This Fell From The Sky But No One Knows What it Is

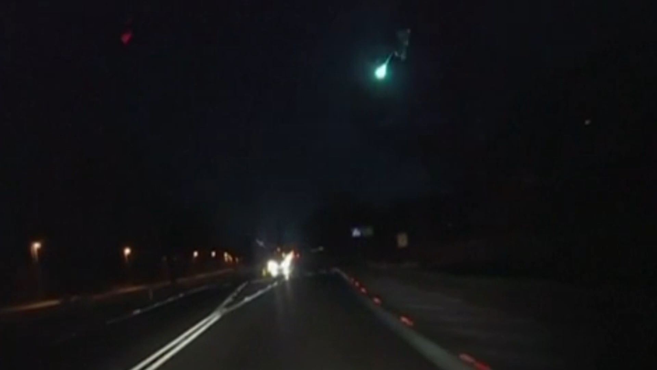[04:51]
researchers had jokingly taken an incredible video capturing something so bright. This green meteor was luckily covered as it burned through the Earth's atmosphere, crossing the skies in magnificent brightness. This is before it finally disappeared somewhere above the Tasman Sea. It was indeed a sight to behold, and something worth pondering for all who get the chance to witness it.